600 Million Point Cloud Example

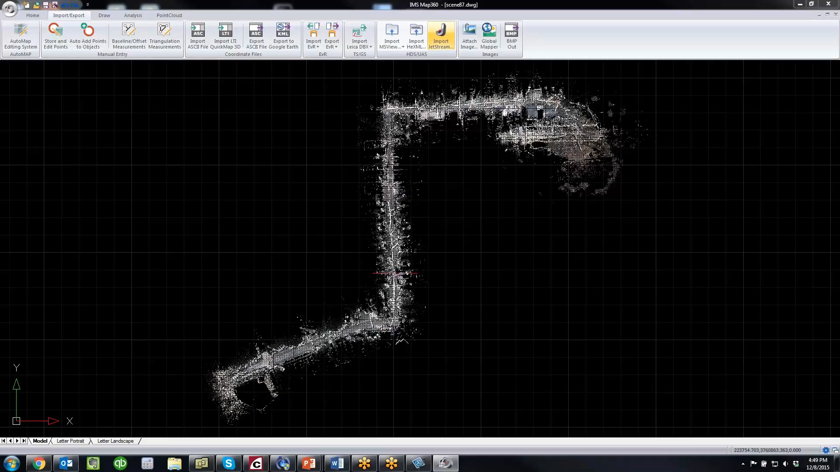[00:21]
So when I import that you'll see how quickly that loaded, so that's 600 million points. And if I pan here and zoom into area, you should see how quickly it regenerates.
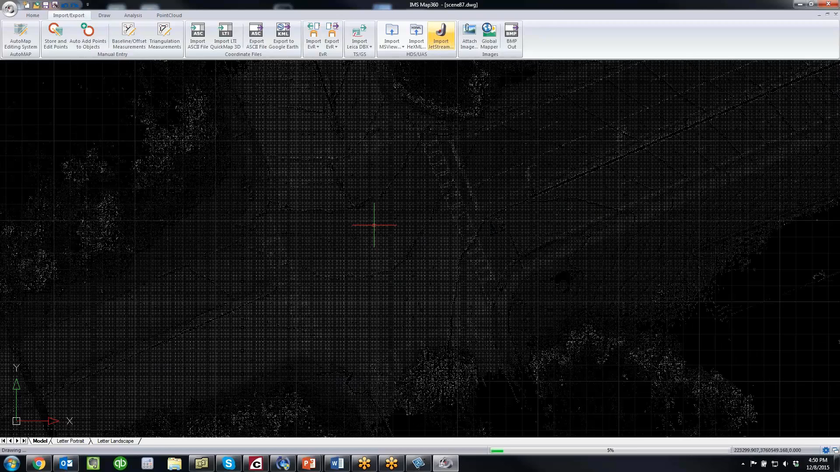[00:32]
And I'm just going to make my points a little bit bigger,
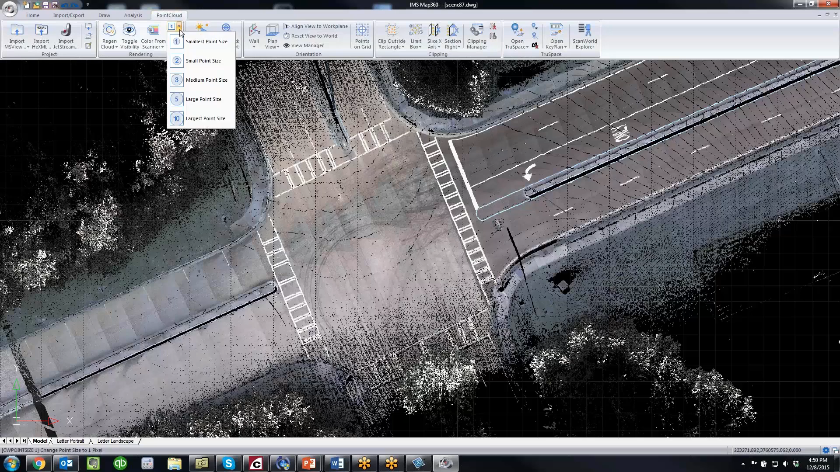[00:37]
just so it fills in some of the gaps.